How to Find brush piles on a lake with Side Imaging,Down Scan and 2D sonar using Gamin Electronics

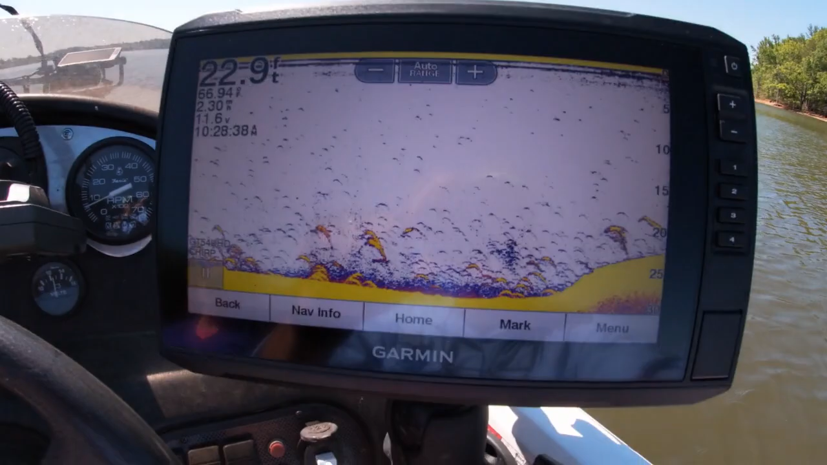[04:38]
On screen: depth 22.9 ft, speed 2.30 mph
Number two is the down scan.
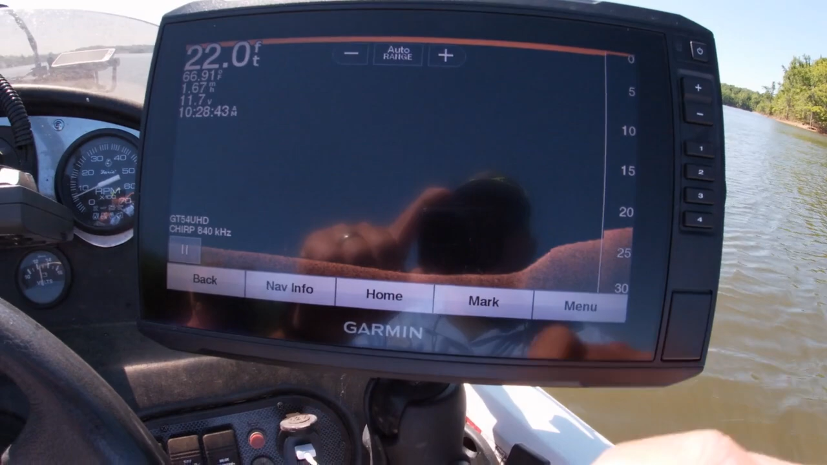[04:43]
Number three is the side scan.
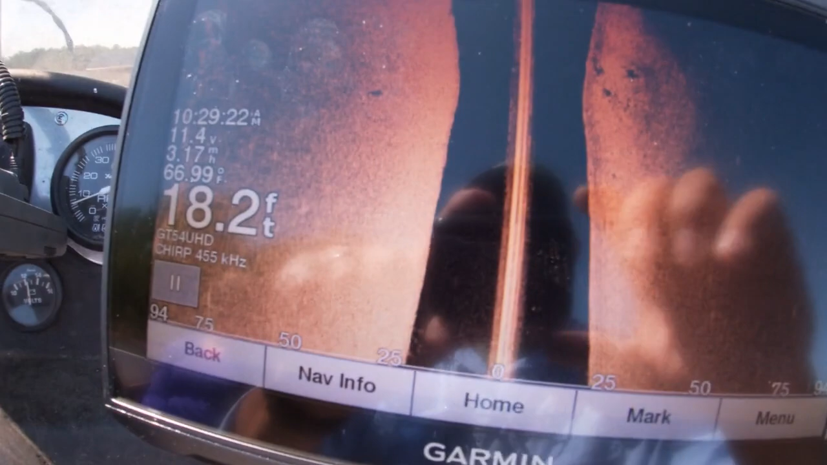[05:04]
On screen: depth 18.2 ft, water 66.99°F
All right. You can see we're 18 feet of water. The dark area is the depth.
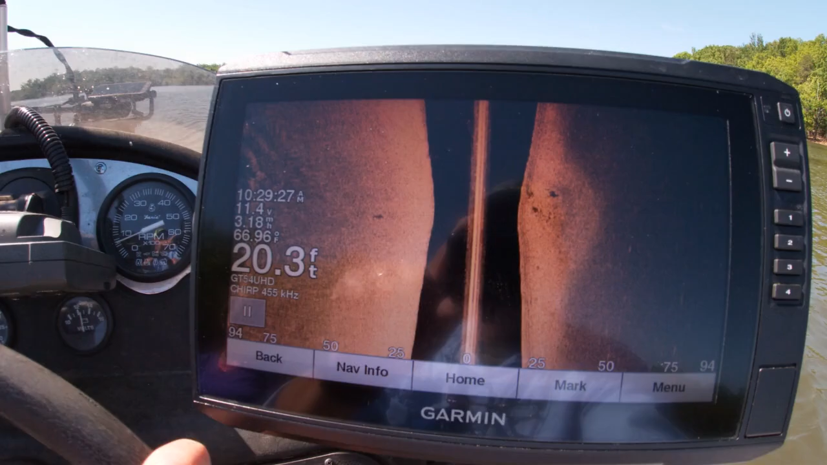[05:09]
On screen: depth 20.3 ft
You can see this spot right here. Let me zoom in on that so you can see it.
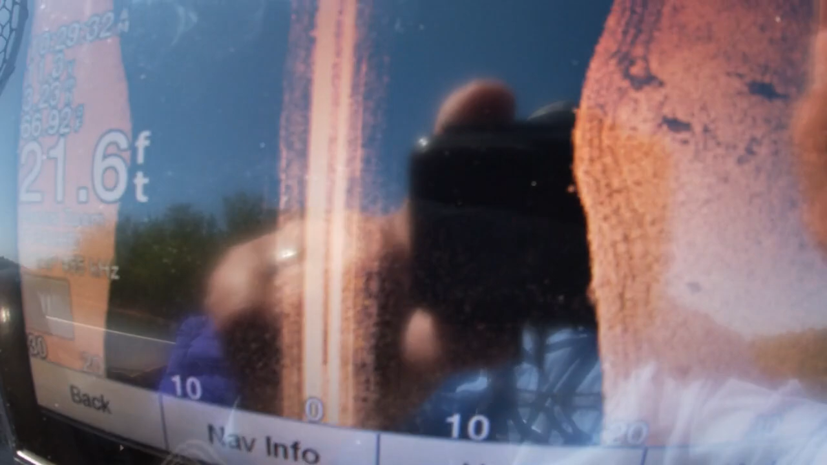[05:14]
On screen: depth 21.6 ft
So it looks like several pieces of brush right here. That is actually, I've actually marked that as three places on a small hump.
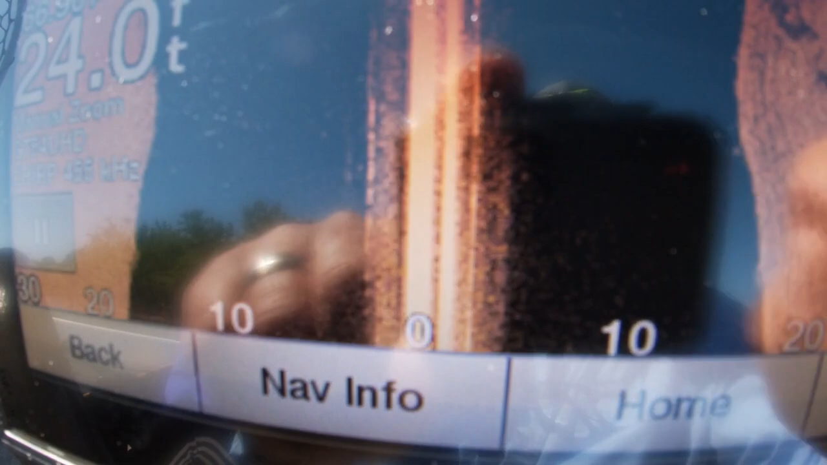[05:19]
On screen: depth 24.0 ft
And since this is touch screen you can see the water.
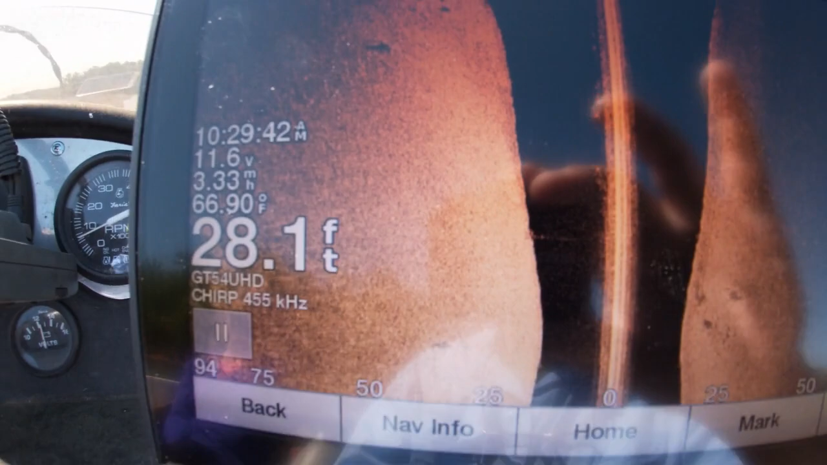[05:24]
On screen: depth 28.1 ft, water 66.90°F
The depth is getting deeper. So of course I'm not scanning out as far the deeper the water gets.
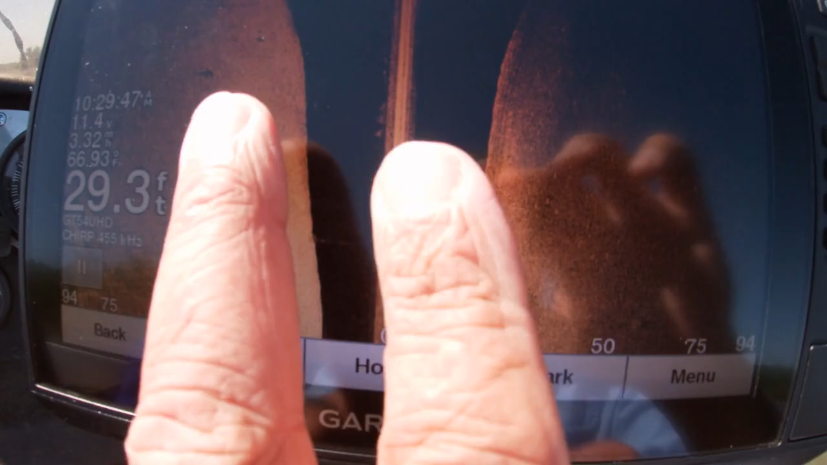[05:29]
On screen: depth 29.3 ft
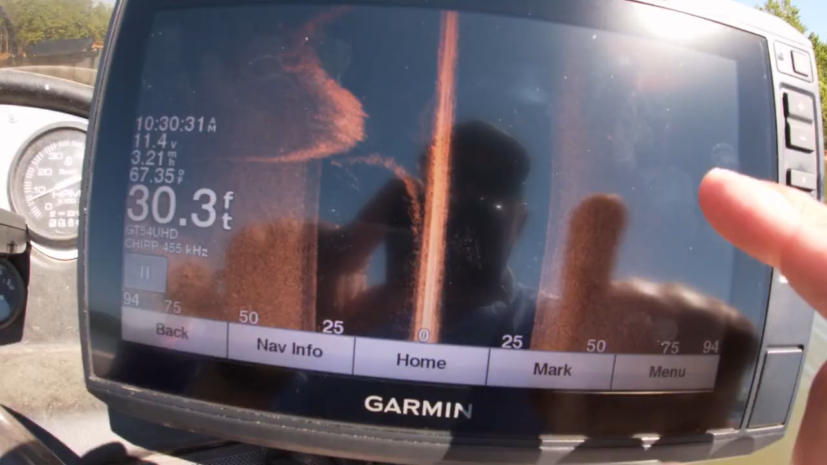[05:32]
On screen: depth 30.3 ft, water 67.35°F
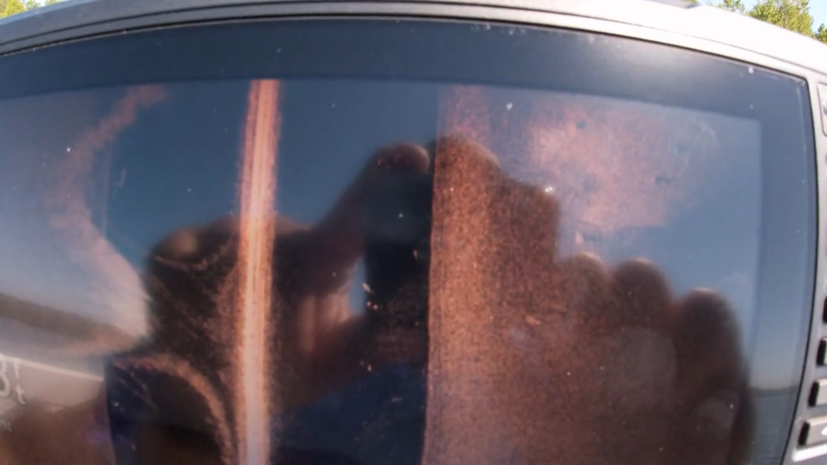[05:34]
All right. So here's the spot that I marked. It's kind of out on the point.
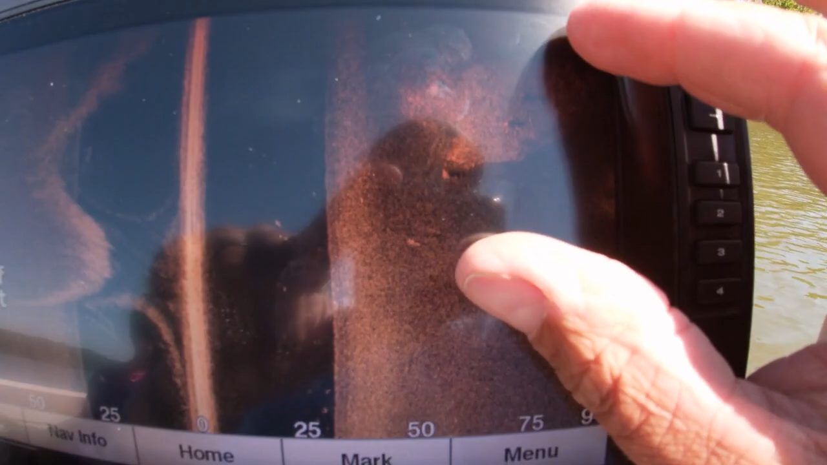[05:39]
You see these stumps here? I'm gonna blow that up. See these stumps here? Boom.
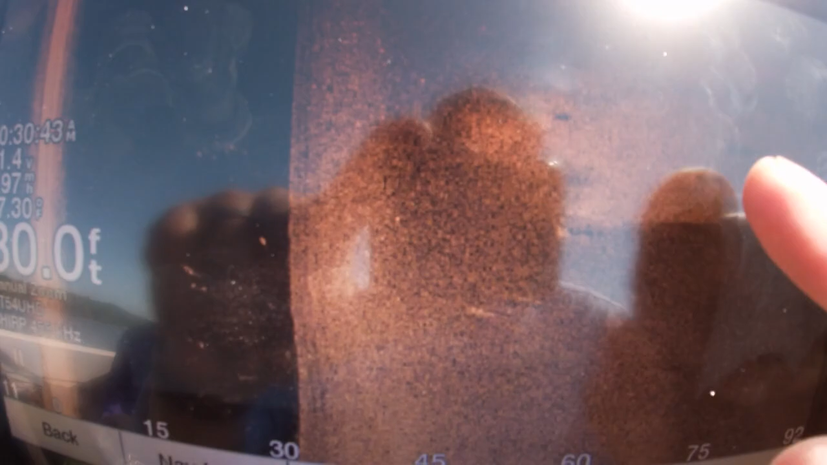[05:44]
See the shadow line it's creating. There.
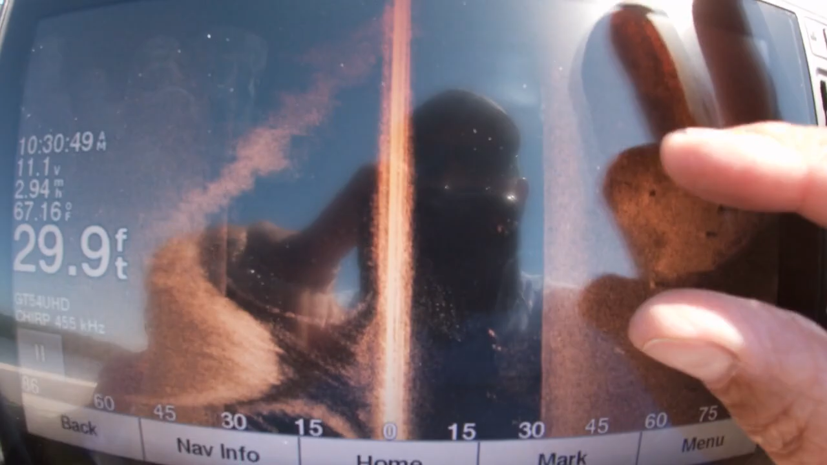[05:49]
On screen: depth 29.9 ft, water 67.16°F
And pull that up.
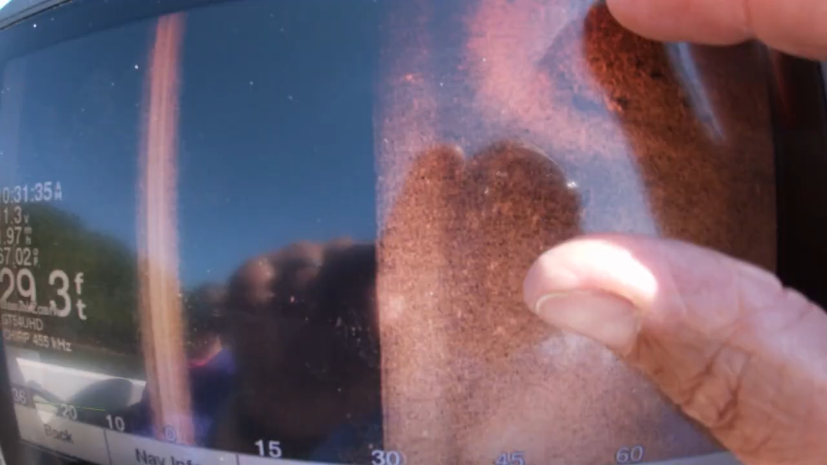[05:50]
If I was looking, I would mark that spot right there.